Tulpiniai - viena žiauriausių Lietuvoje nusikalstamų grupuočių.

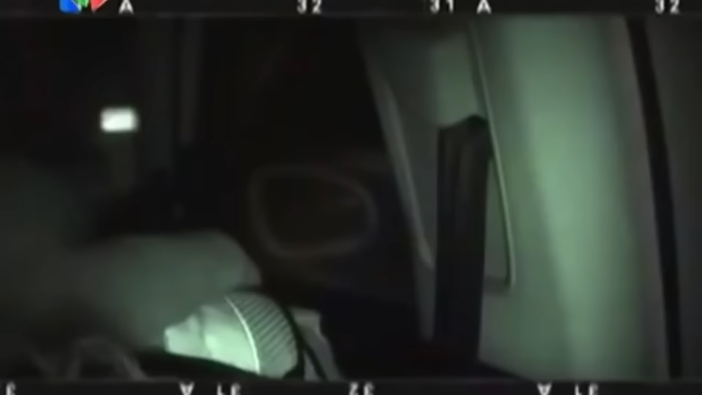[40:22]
Ir Vilniukai nuvažiavo ir visą kelią buvo sekam. Tulpiniai juos sustabdė apsimetę policininkais. Jau buvo sutemę.